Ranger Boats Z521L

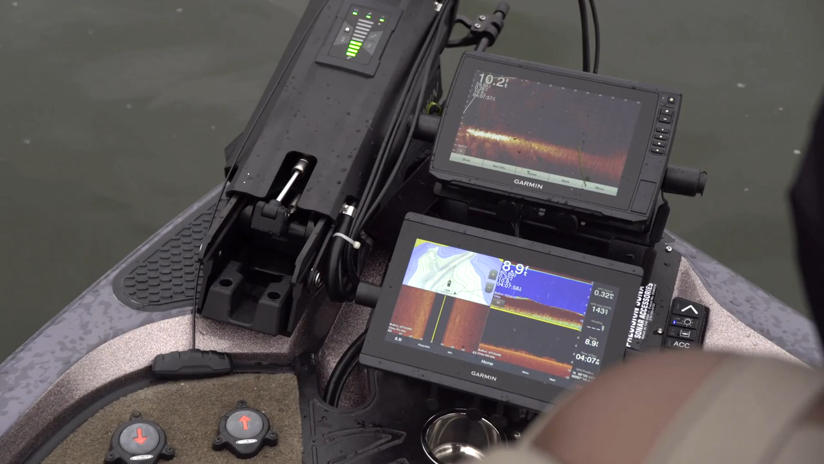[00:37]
it starts at the back end and we'll work our way forward I mean I've got a Yamaha show on here
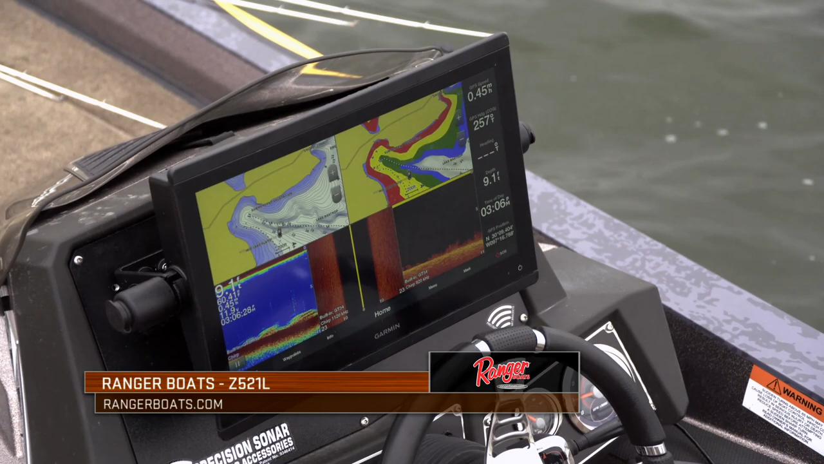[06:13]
sonar base for mine where you basically I'm taking the the existing platform that's in there and mounting this on there you can also flush mount exactly
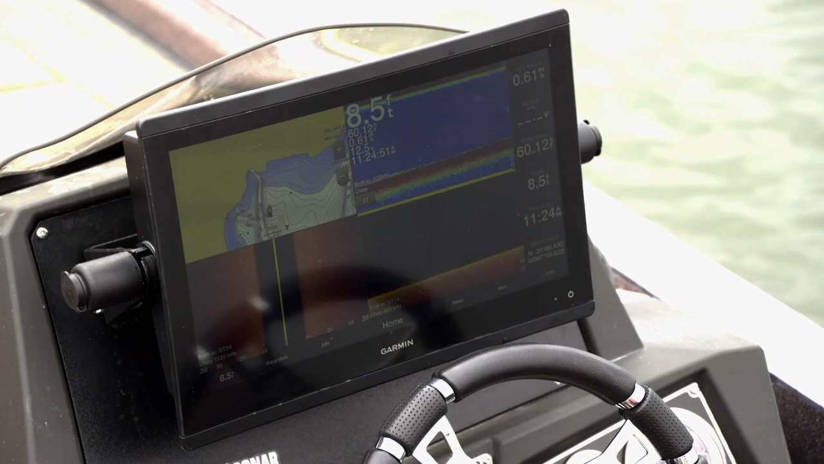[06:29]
On screen: depth 8.5 ft
I just personally prefer this mount like that
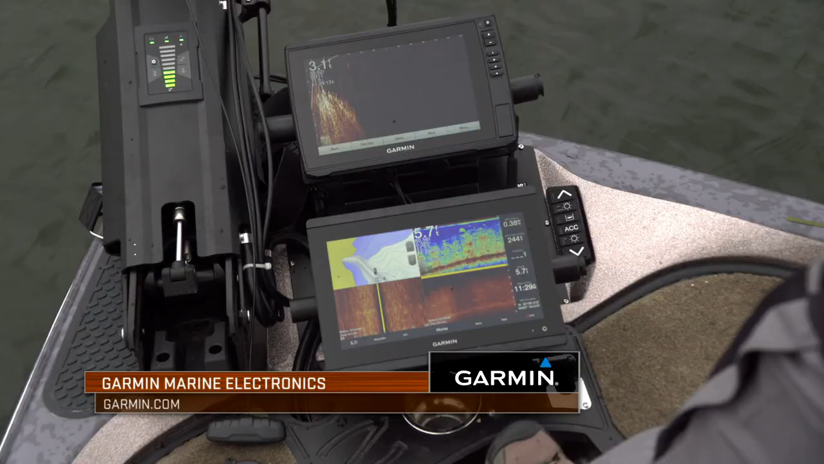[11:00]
and there's a lot of ways that people can mount electronics but I've chosen to use a mount
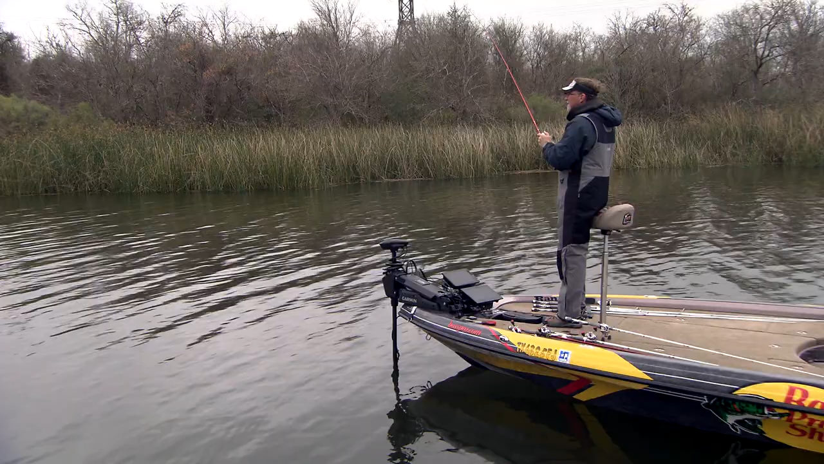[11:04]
that gives me two pieces of electronics stacked top to bottom number
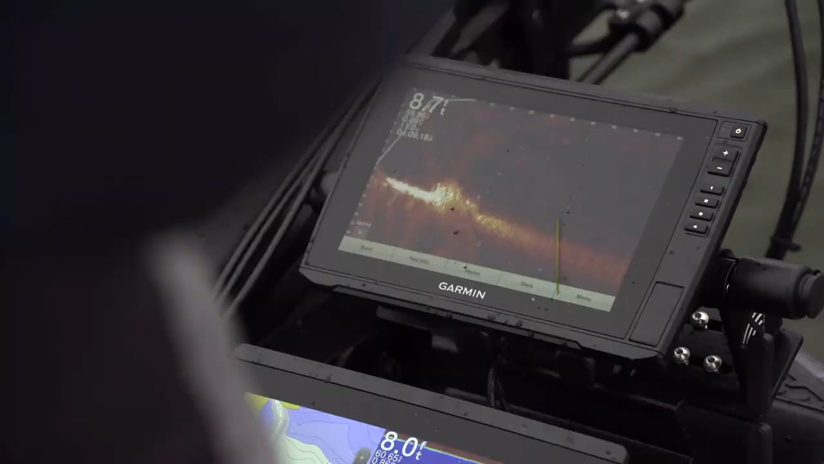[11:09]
one if you look at the first unit right here you're always gonna
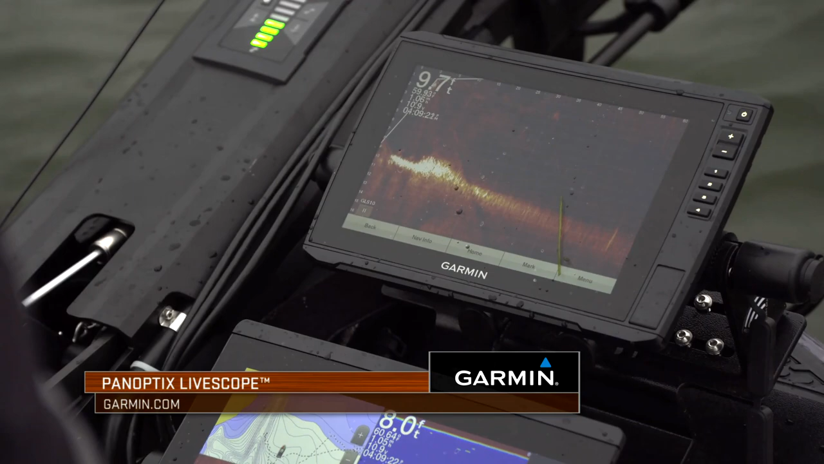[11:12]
find live scope on my boat
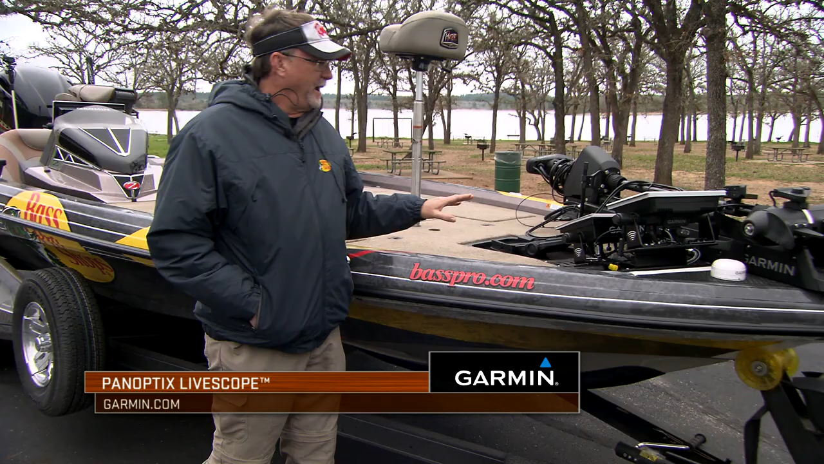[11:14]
I'm 100% addicted to that if they had to take all my electronics away I would fight and that'd be the one I'd pick up and
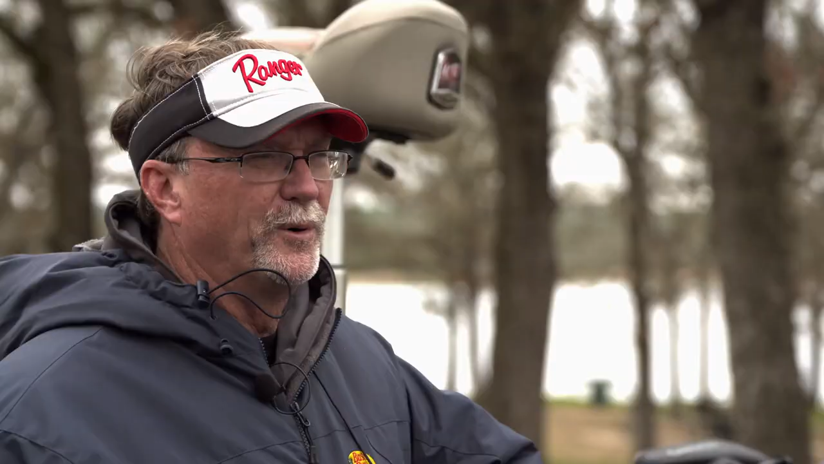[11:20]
run while the thieves got the rest of them because I'd want live scope right there
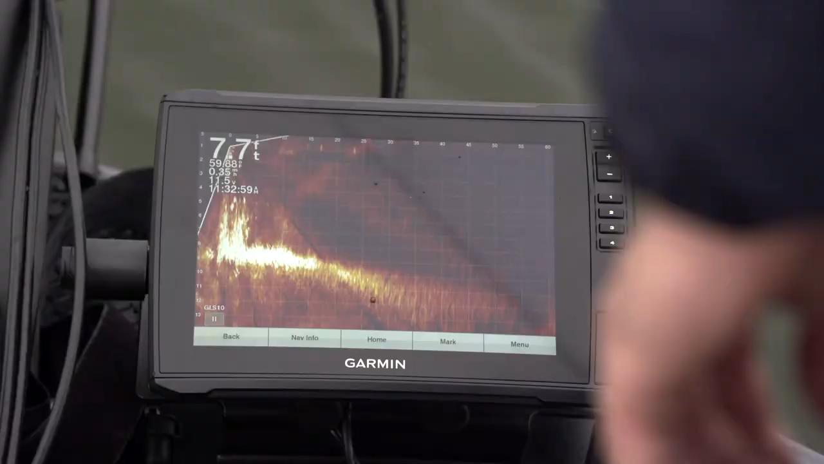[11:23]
so it is the one thing I always have dedicated by itself and that's on my top but
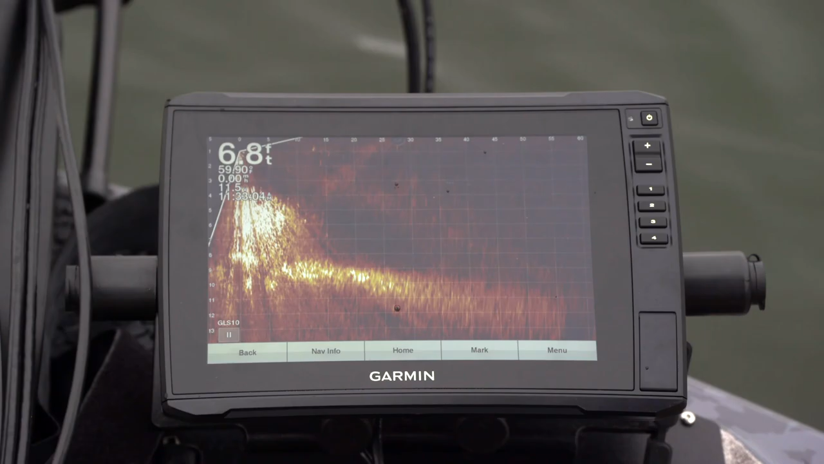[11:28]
On screen: depth 6.8 ft
unit right here
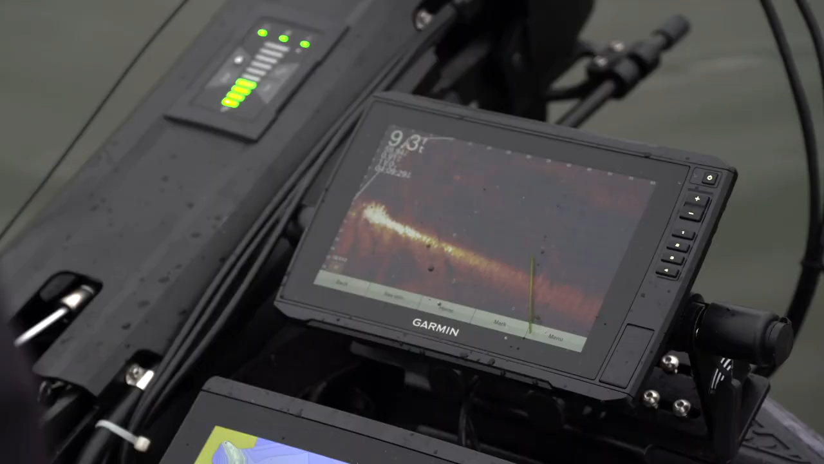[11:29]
when I go down to my next unit I've got a combo set up there
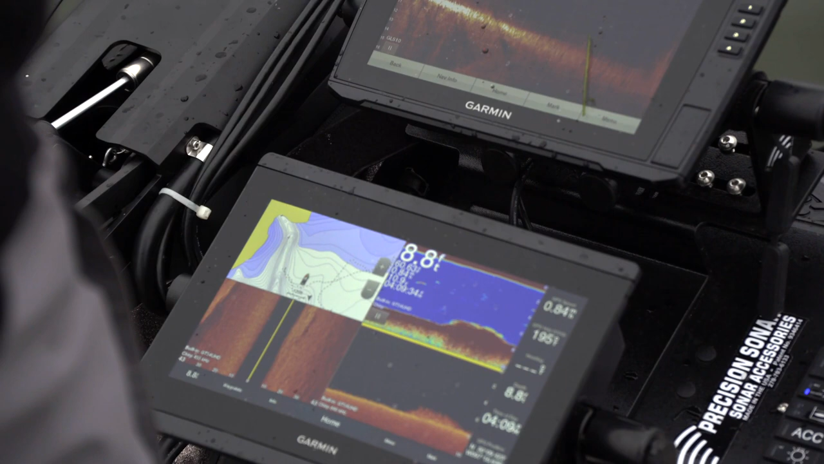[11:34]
and we're gonna talk about combos as well in the future where I like a map to
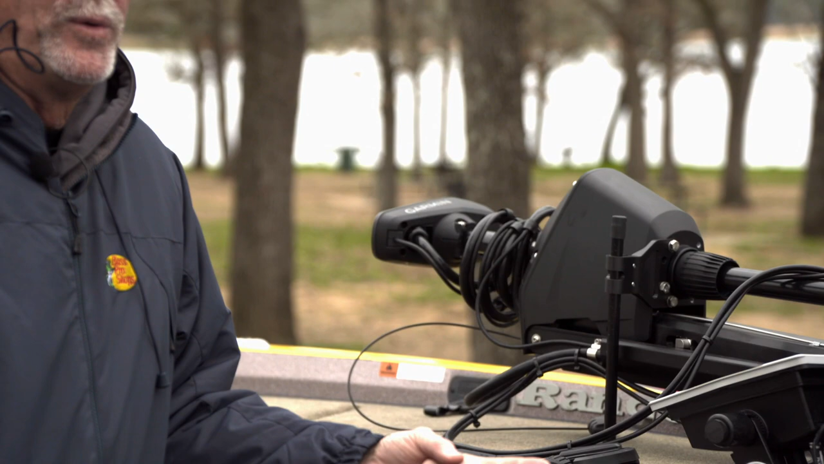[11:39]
where I can look at the waypoints I can look at the contour lines I can get a feel for what's going on and then I'll have a
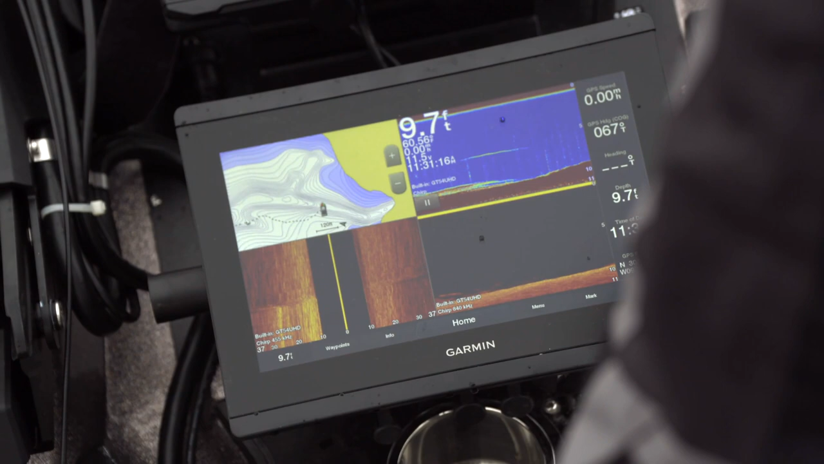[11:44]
On screen: depth 9.7 ft
small section off to the side with traditional and typically clear view below that
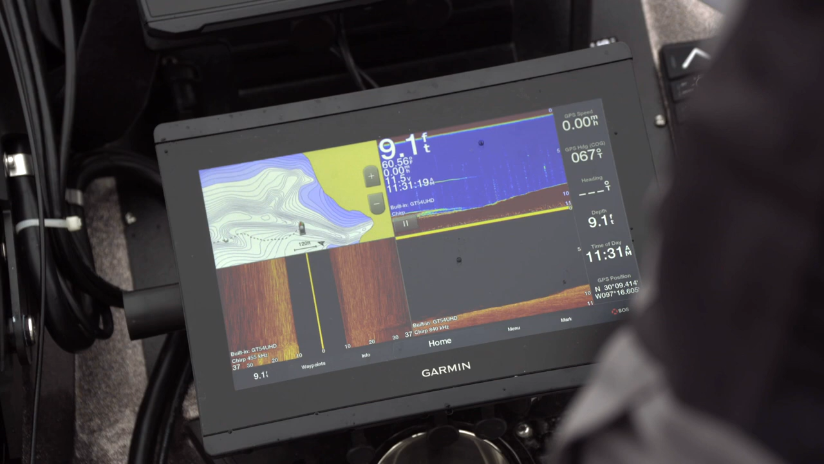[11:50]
On screen: depth 9.1 ft
so that I can see those and